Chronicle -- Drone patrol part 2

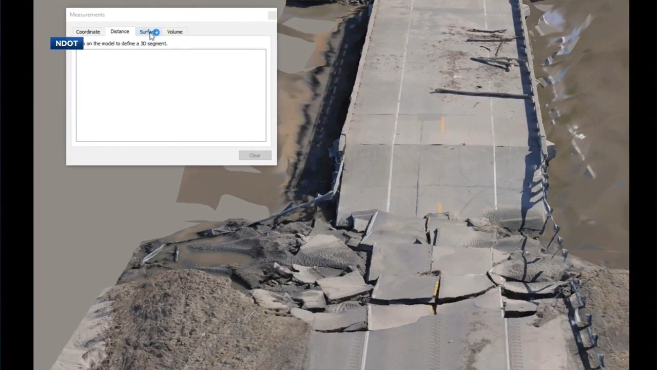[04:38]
Those are things that allow us to get workers off the road, we hope, which then makes it safer for the public and safer for the workers.
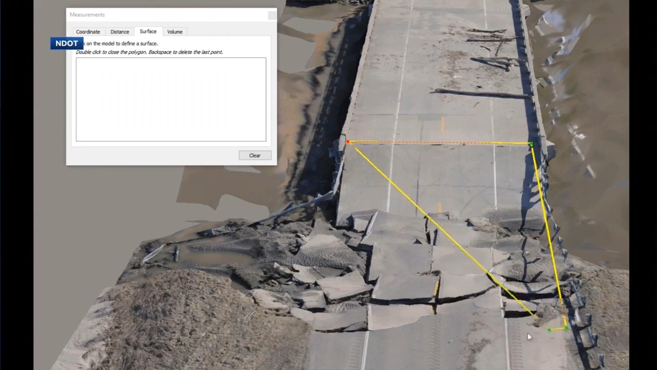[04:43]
And we're seeing kind of this. I mean, this is fascinating. This is some of the damage from the floods. Exactly what's happening here?
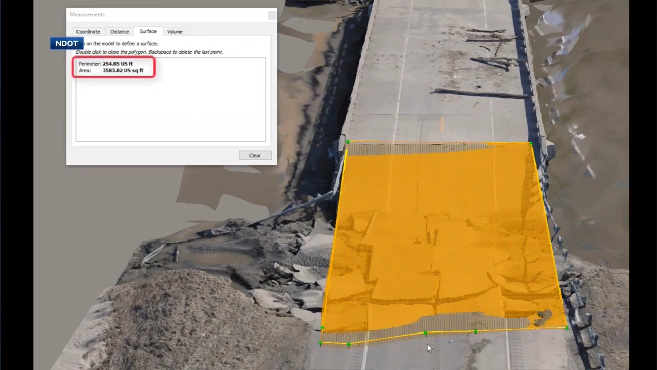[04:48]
So this is, you know, an example of what I was speaking about where this is obviously more than a photo and more than a video.
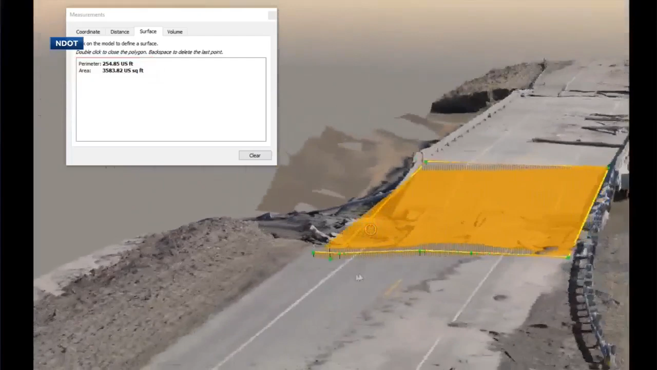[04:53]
This is what I would call engineering data. So this is 3D data.
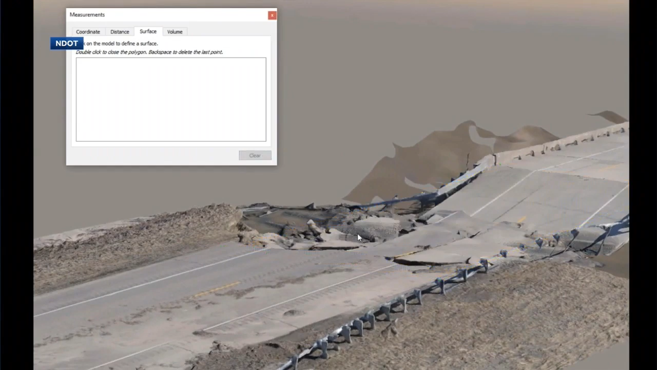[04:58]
We're leveraging some of our engineering technologies to go in and analyze it.
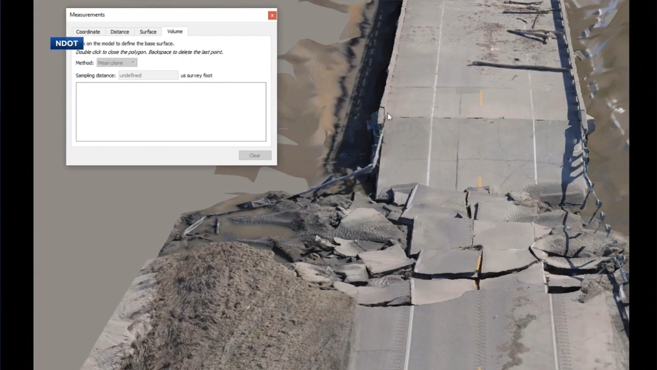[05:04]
So we are doing measurements, determining, you know, how much volume, you know, would take to repair something like this. This has to save money, has to save time.
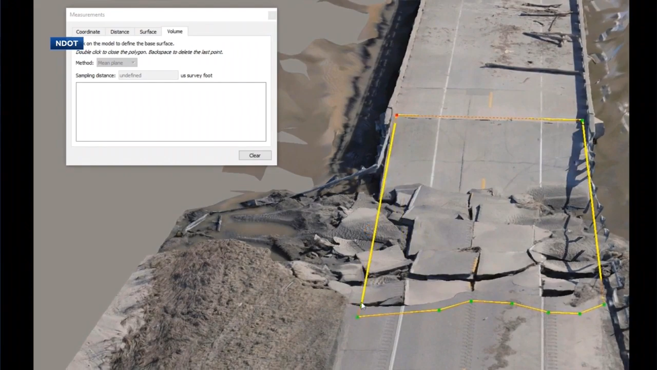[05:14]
I mean, because you, I mean, normally if you didn't have the drone, what would you do?